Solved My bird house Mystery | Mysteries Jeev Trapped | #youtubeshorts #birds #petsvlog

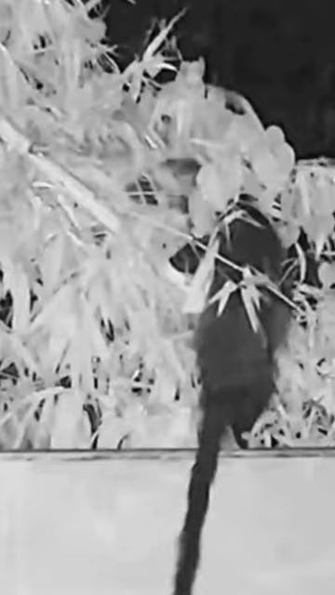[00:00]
کیا یہی تھا برڈ آوس کا شیطان جس نے میرے برڈز کو کھایا تھا کیا یہ جیو سو رہا ہے یا سونے کا ناٹہ کر رہا ہے یہ